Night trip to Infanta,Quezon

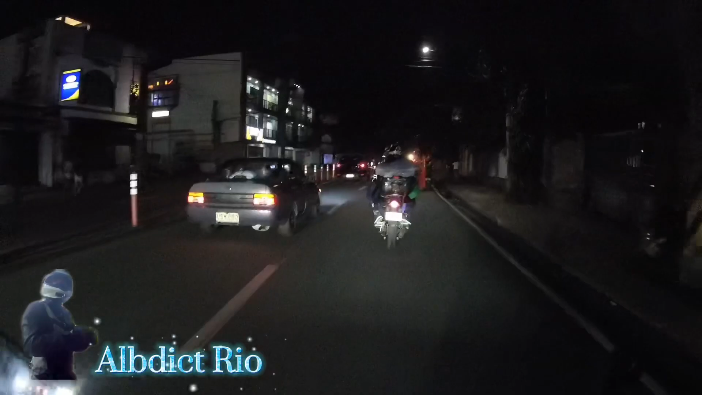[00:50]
Good evening everyone and welcome back to this channel. Nandito kami ngayon sa may part ng Antipolo. Bali, tatlong motor kami ngayon, yung nasa unahan si Jeff tsaka yung wife niya. At ito namang sinusundan ko si paring Apollo tsaka yung partner niya na si Mel.
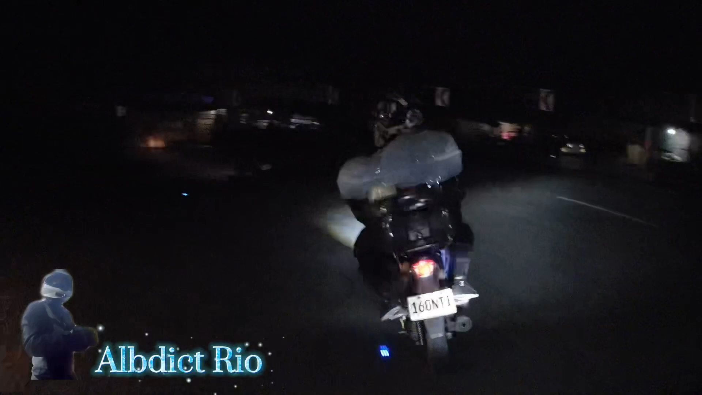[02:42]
Hindi natin ngayon makikita yung ano sa kurbada. Ayan, no, yung mga bangin dyan. No. Hindi natin makikita, madilim.
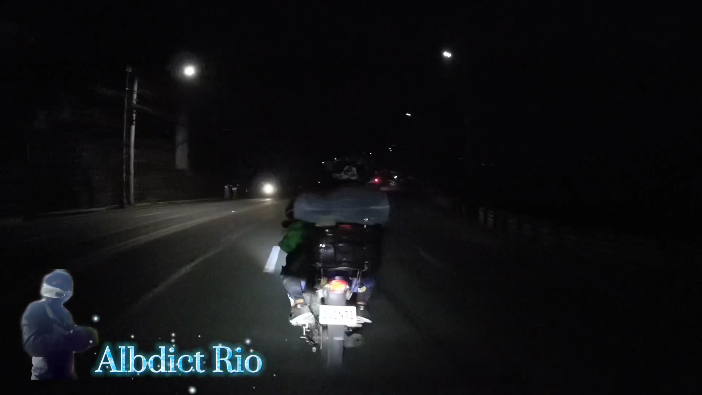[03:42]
Puro dami na pala nagtitinda rito sa part na to.
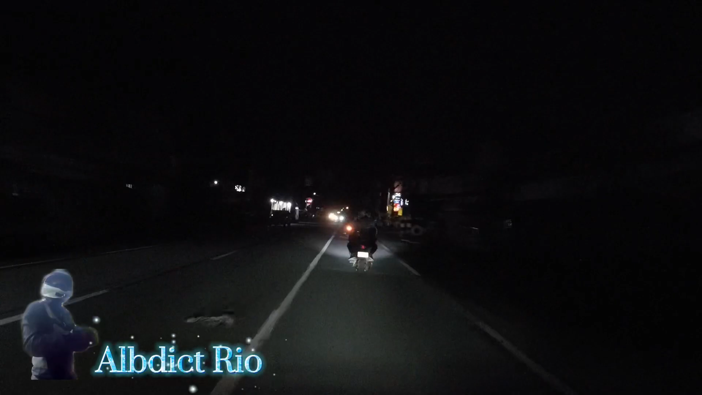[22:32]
Yan, nandito na tayo sa may Pami. Yan yung Red Horse. Sign ng Red Horse.
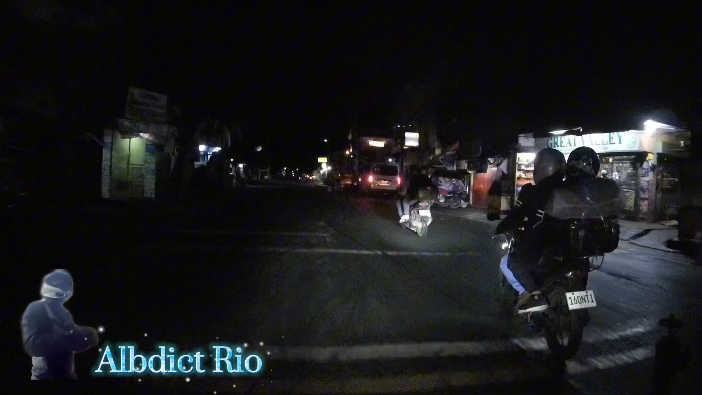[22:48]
Ha? Papunta nga Lokban.